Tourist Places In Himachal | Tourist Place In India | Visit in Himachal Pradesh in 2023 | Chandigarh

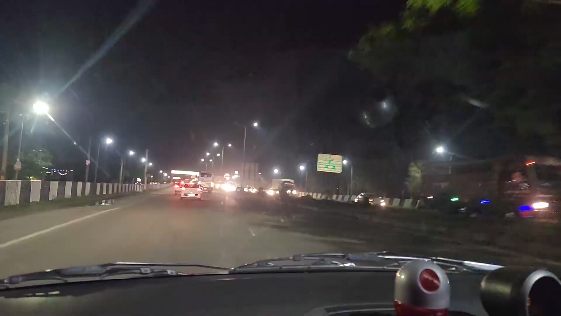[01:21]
जग्गी सिटी सेंटर पहुंच गए हम।
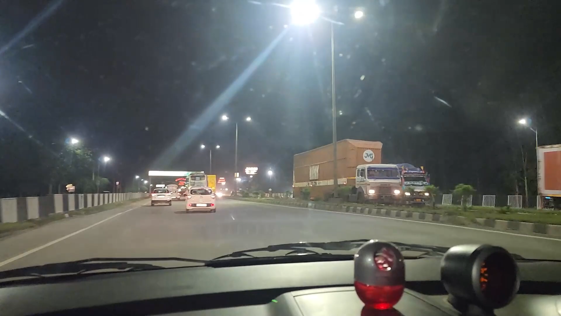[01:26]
जहाँ पे हमने अपने पैर खिलाए थे मछलियों को, फिश का हमने पेट भरा था।
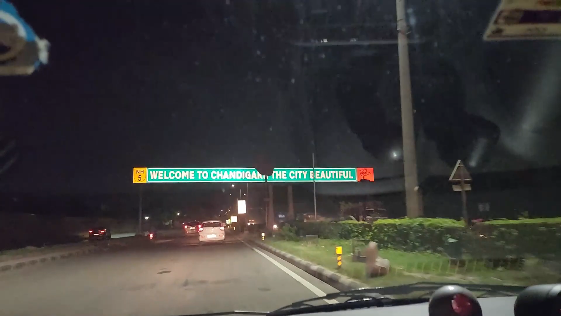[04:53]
और चंडीगढ़ तो हाथ नहीं देख रहा, चिड़ी दिख नहीं रहा वो। दिख गया थोड़ा सा, दिखा थोड़ा सा ही दिखा।